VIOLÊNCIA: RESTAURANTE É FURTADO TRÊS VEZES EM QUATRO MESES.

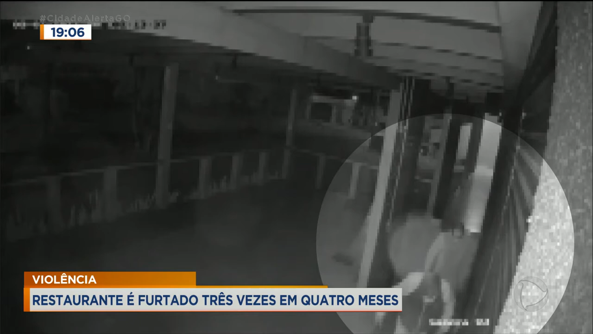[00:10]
Eles percebem que estão sendo filmados, vão até a câmera e viram a lente para cima. Essa outra imagem do circuito de segurança já mostra os dois criminosos dentro do estabelecimento. Com a ajuda da lanterna do celular, eles reviram as gavetas do caixa. Um dos criminosos sai levando documentos de uma funcionária. Segundo o gerente do estabelecimento, não havia dinheiro no caixa, já que na segunda-feira o restaurante não abre.